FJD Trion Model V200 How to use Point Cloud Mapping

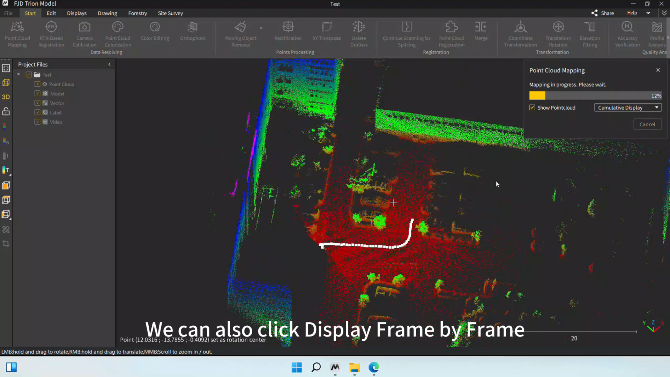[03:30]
We can also click Display Frame by Frame or Cumulative Display to show the point cloud.
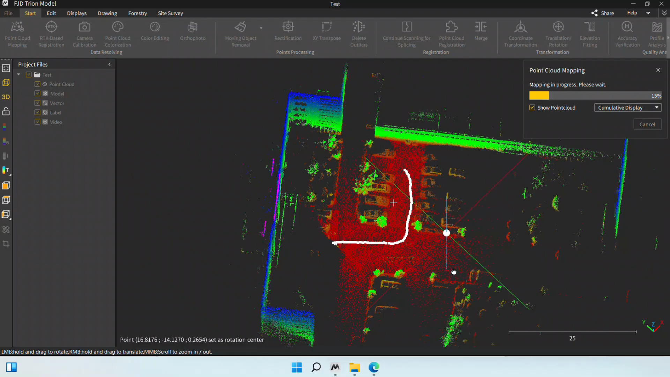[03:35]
Since we have obtained the colorized point cloud data in the Absolute Coordinate System, we can render it with various colors.
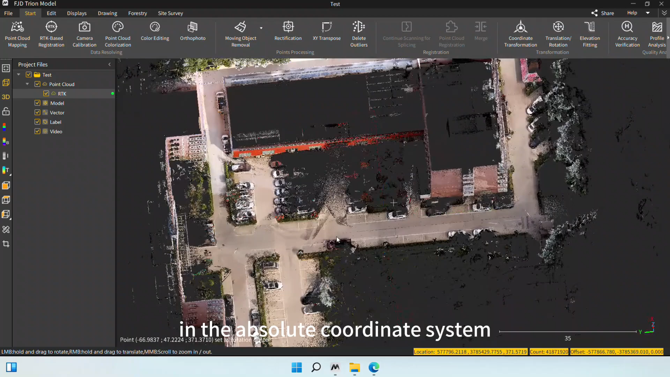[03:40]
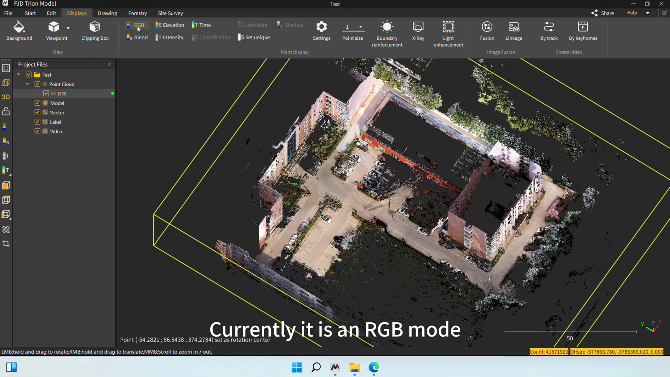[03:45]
Currently, it is in RGB mode, and we can change it to Elevation mode, where we can display by time,
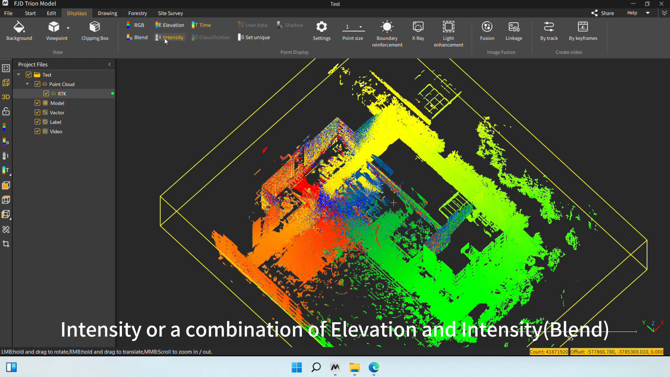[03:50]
intensity, or a combination of elevation and intensity.
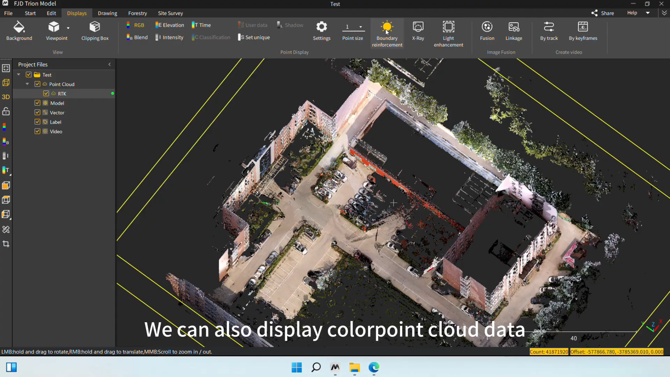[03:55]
We can also display color point cloud data in the form of boundary reinforcement or x-ray.